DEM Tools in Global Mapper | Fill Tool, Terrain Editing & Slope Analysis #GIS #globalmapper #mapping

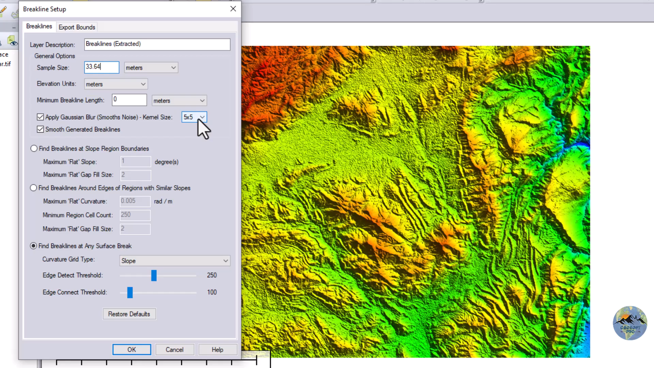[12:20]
33 and this is actually 30 meter resolution digital elevation model now this is the smooth noise which is five cross five this is also by default now let me make let me uh okay so you you also you can also draw a box and
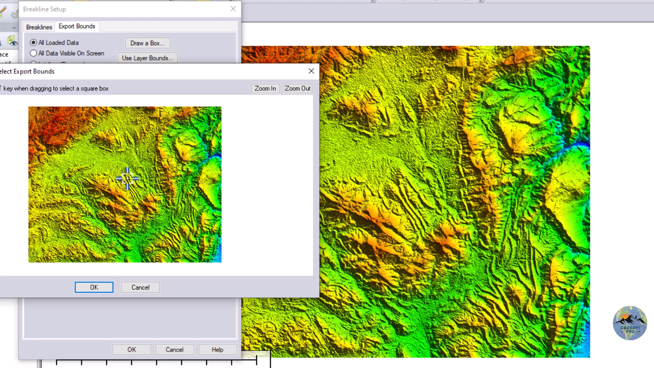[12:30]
let me generate it in uh in this region for this region okay now click ok so in this bound it will only be generated in this bound now click ok you can also use a layer bounds use layer bounds on the screen so let me draw a box here once again okay now again click okay
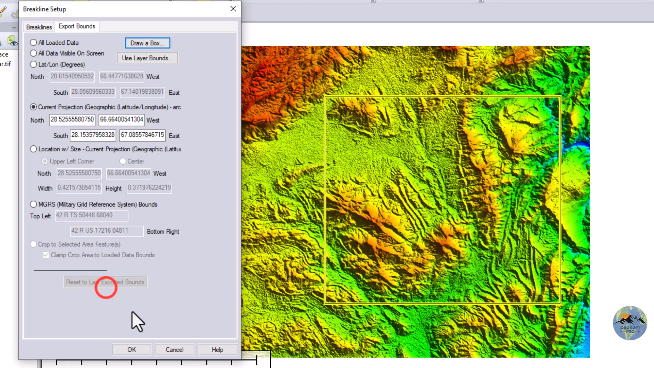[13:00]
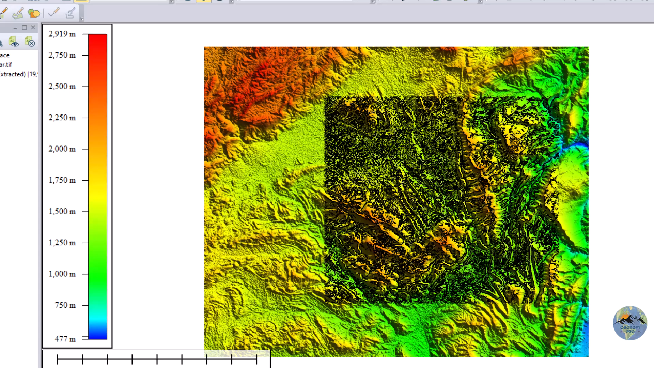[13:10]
now let me uncheck the digital uh dm
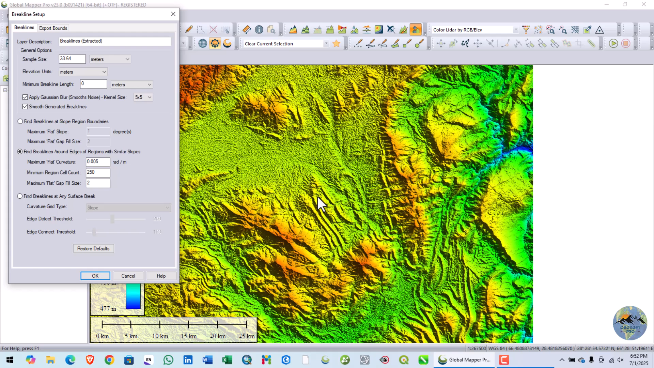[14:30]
now create uh draw box i will create only in this part for this part okay
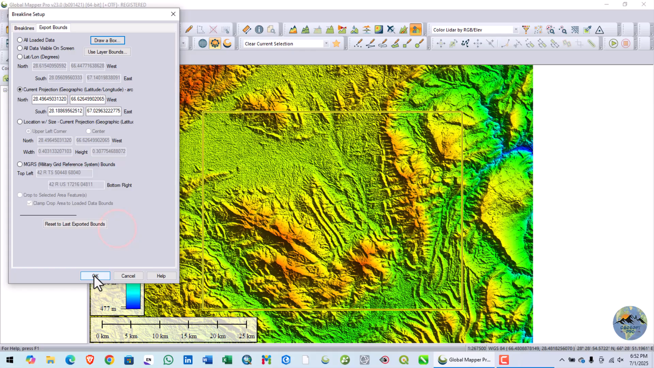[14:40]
here
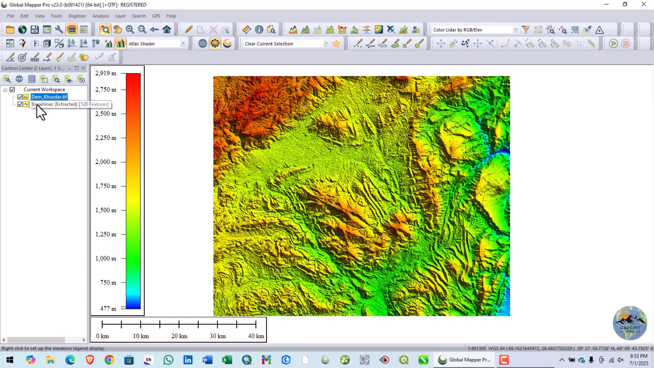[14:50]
you can only see the along that boundary only the brick line have been generated